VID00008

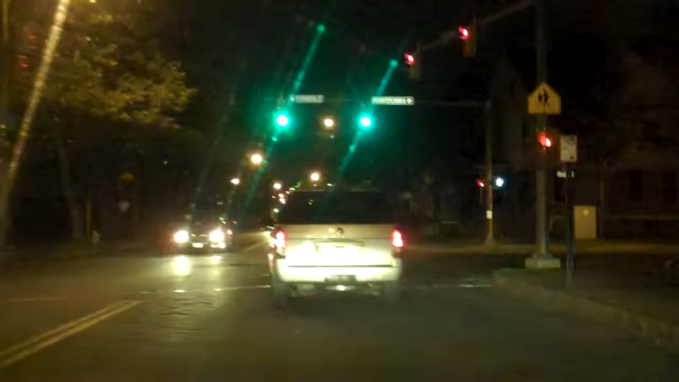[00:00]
Cops. Alright, let's see. Cops. I see cops. Reflecting off of the garbage can. Here we are. What are you doing here, Officer Buttmunch? They're flashing their lights here.
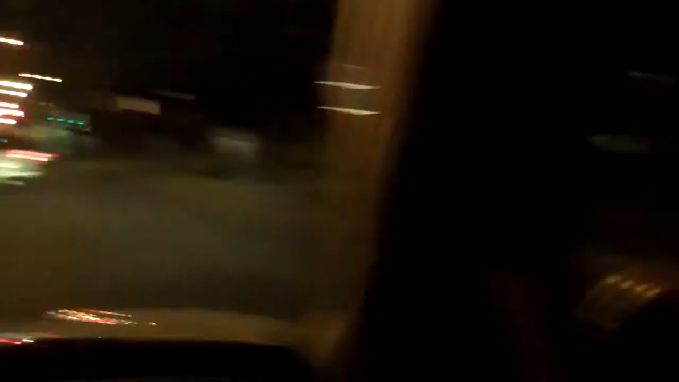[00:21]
Okay, they're just flashing their lights at somebody. That was not nearly as interesting as I had hoped it would be. Alrighty. Probably just some dicks beating. Oh well. Wait a minute. Here's someone. Don't shoot us. Please don't shoot us. We are just documenting. It's in our store. Yeah, what's up with that?